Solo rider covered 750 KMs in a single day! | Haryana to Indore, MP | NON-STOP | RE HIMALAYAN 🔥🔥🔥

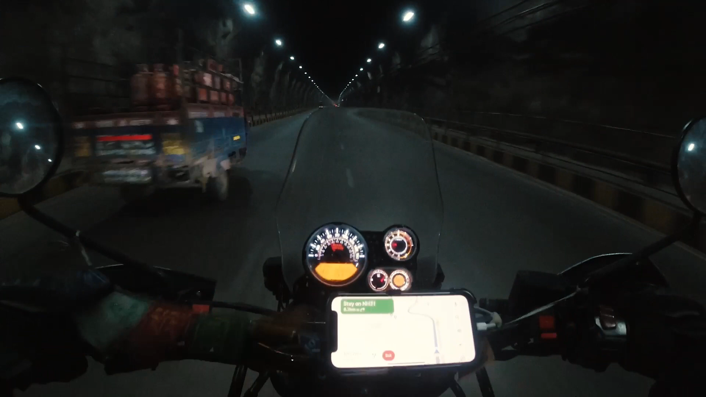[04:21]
और अलगी मलब गर्मी सी इस टनल में और नीचे की तरह फे मलब डाउन हिल टनल है लिटरली बल लग रहा है मुझे इसके अंदर क्या आवाज है आईली डराऊने डराऊनी हत्तर नाक होगी 5600 मीटर की और यह निकल रहा है अपन भार और अच्छी गर्मी दी इसमें
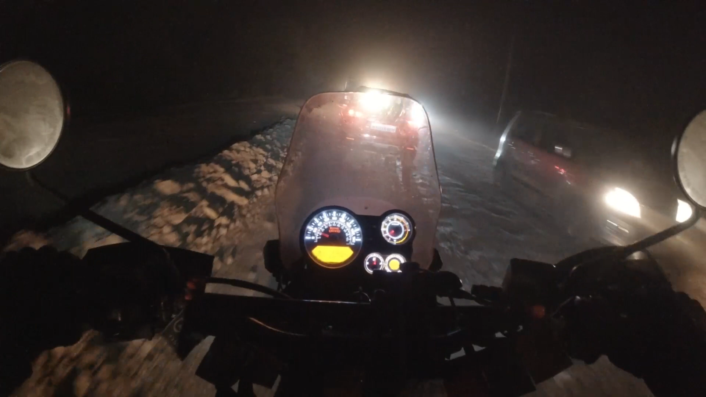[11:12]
अभी और पच्चीज किलो मेटर है उज्जेन मुझे समझ नहीं आ रही मैं कफ पहुचूंगा और कैसे हो चुचूंगा वर नहीं तक इंदोर होता घर पर क्या यार सारी स्पीड खराफ कर दी इसमें मैंने 90 की ऊपर की एवरे स्पीड निकाली आज और यह आखरी में यह नो पर लादय का 90 को पूरा आफ रोड है
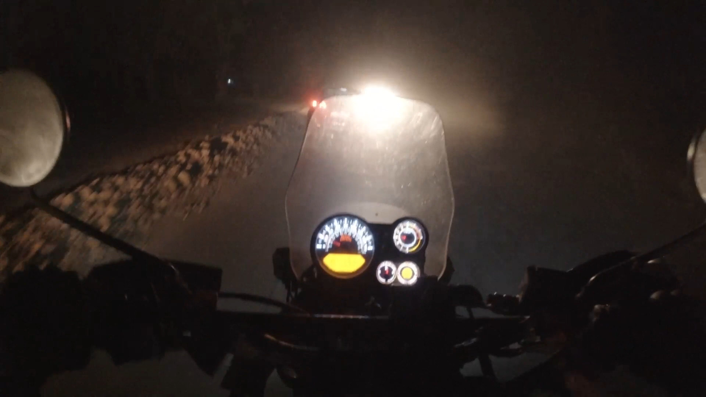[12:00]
मुझे भी 100 किलो मेटर और चलाना है पर अगर यह रोड मुझे थका जा तो मेरी बैन मत जानी आखरी में उज्जें सिंदोर तो बढ़िया रोड है � वह देख चुका हूं मैं और यह रोड बहुत ही
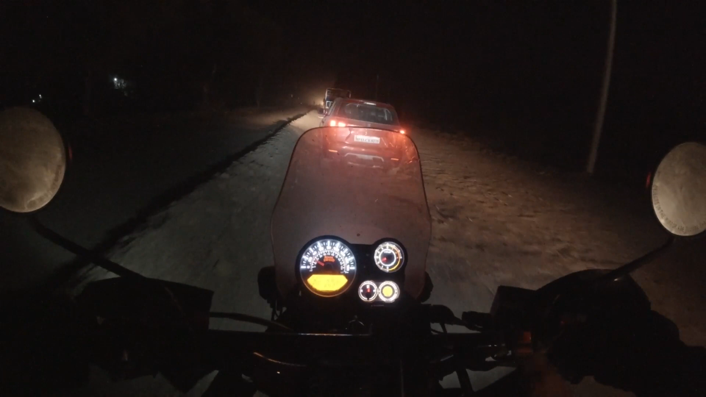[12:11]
बक्वास वह याद क्या मोलू हमें यार इसको तो बाइस भी फिलाज 670